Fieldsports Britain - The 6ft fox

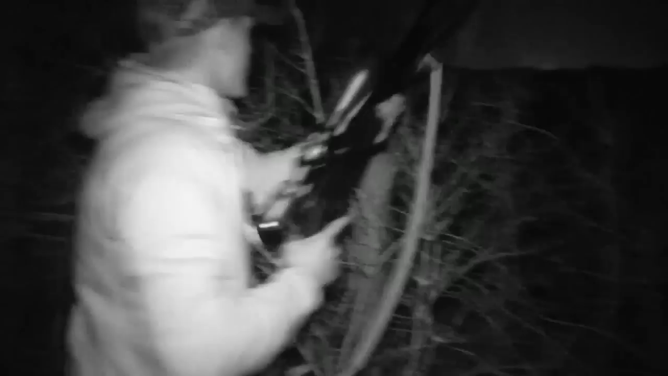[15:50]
I saw something we thought was a fox.
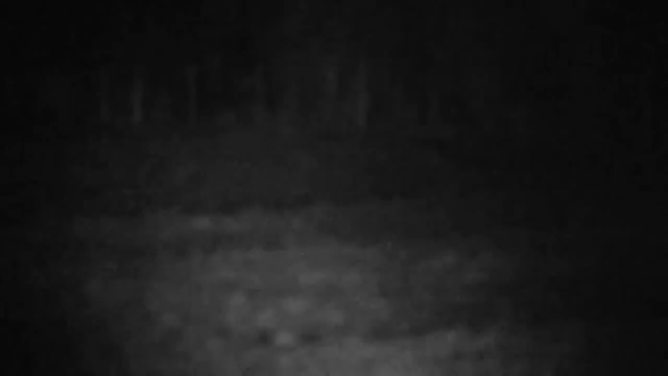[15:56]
It's actually on closer inspection. It was a muntjac.
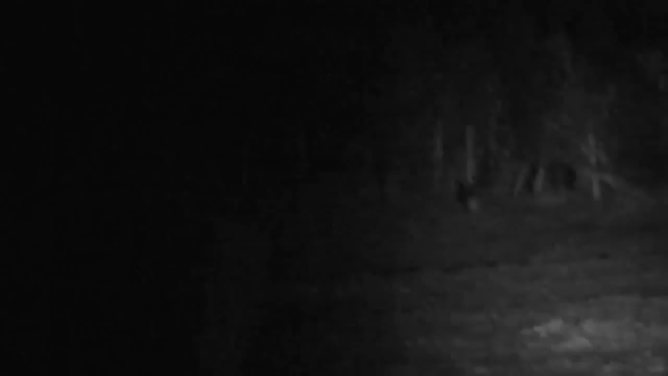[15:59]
But it was actually in the brambles so we couldn't see it properly. So I just had a quick look through the scope. Safety was still on. And we discovered it was a muntjac. We don't want to be shooting them at night. There are a lot round here. Hell of a lot.
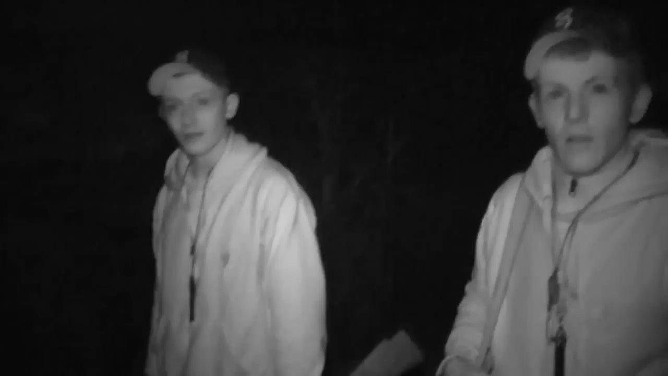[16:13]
Especially on the bit of ground we're going to later. It's infested with a muntjac. There's absolutely loads of them.
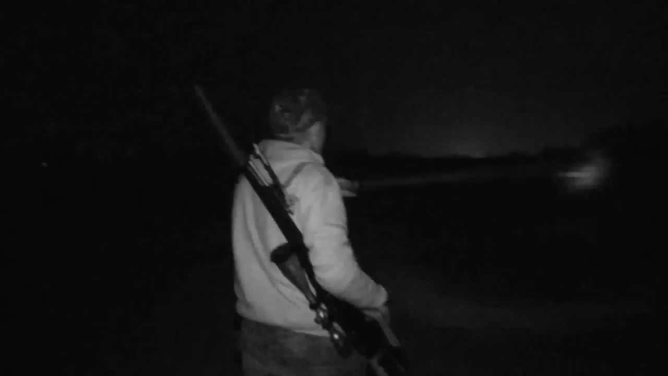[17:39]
I think that light from the school is helping us really.
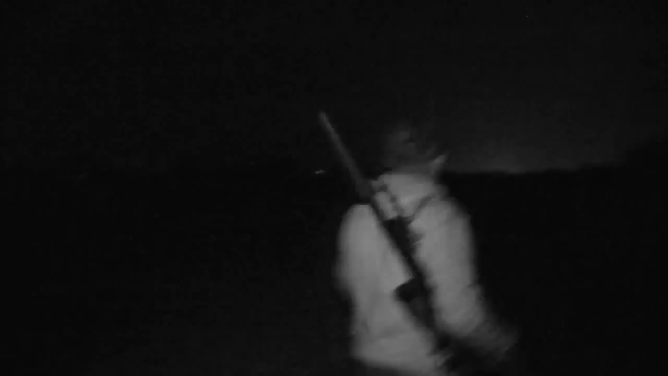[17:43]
Nothing doing here. So it's time to make house to house inquiries. Well. Den to den.
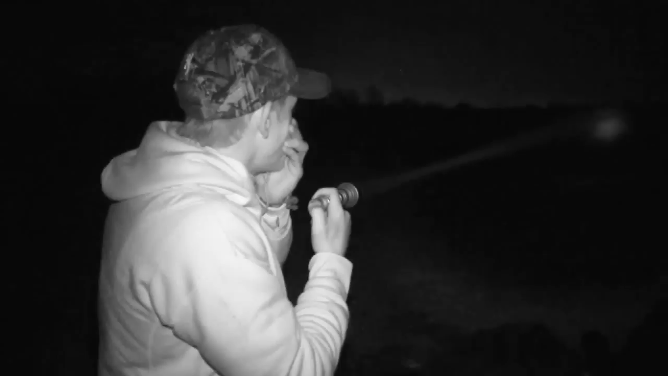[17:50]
This is actually the foxes. The foxes' earth.
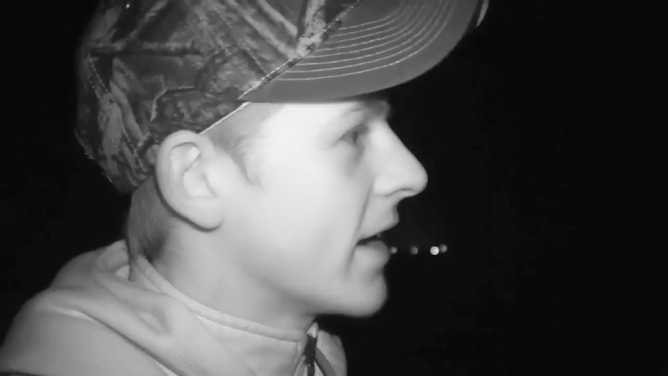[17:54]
We actually found it about 3 or 4 weeks ago. And it is fresh as I said earlier.